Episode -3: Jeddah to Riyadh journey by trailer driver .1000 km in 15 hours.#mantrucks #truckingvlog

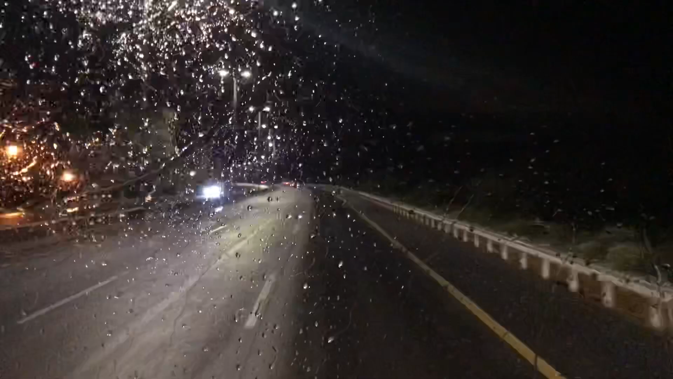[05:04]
अभी मैं ताइफ में हूँ, और यहां पे हो रही है, बारीश, कोई ही दिन ऐसा जाते है, जो ताइफ बारीश मे बारीश नहीं होती,
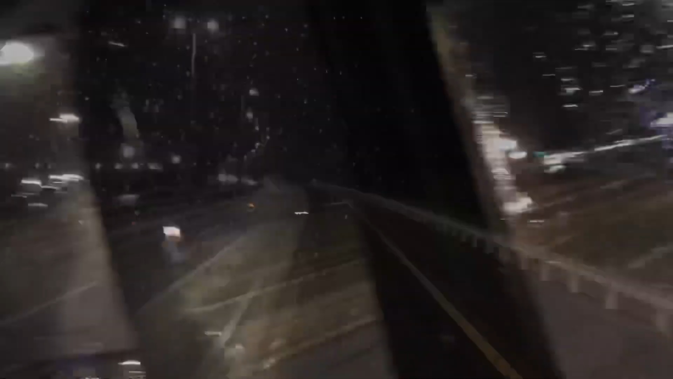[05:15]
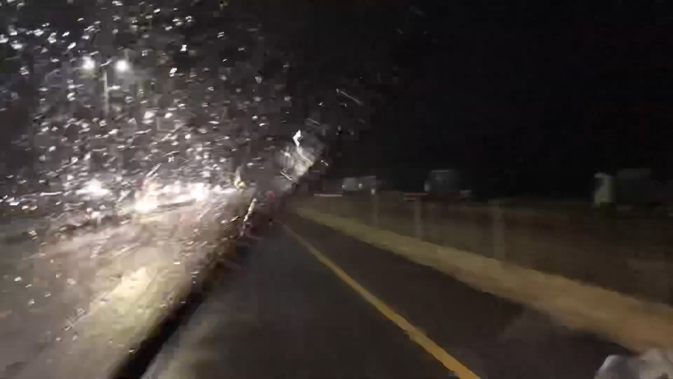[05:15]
अभी बारीश के रफ्तार जो है, काफी तेज हो चुकी है, अब से एक घंटा पहले काफी तेज हुई है, साइडों में बहुत पानी भरा है बारिश तो रुकने का नामी नहीं ले रहे हैं अब हम ही रुक जाते हैं अब होगया सोने का टाइम गुड नाइट, अल्ला हाफीज अच्छा, आप लोगों के मन में जो है,
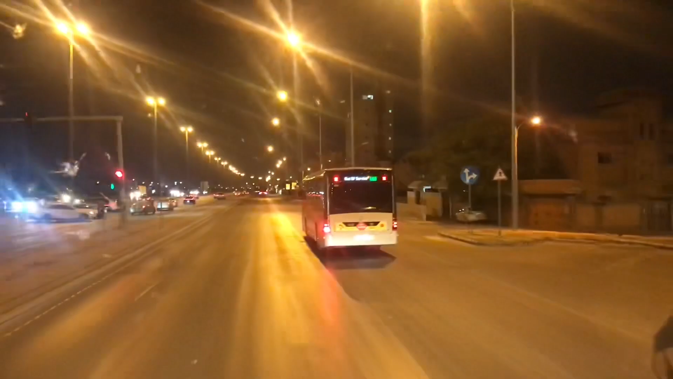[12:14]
यह जो मेरे आगे बस जा रही है यह र्याज मैट्रो की बस है और आव से तीन साल पहले यह बसे हमने जद्दा से लोट करके र्याज पहुँचाई है यह तो सिंगल वाली बस है कुछ बसे जो है वो डबल वाली है उनकी लंबारी बहुत ज्यादा है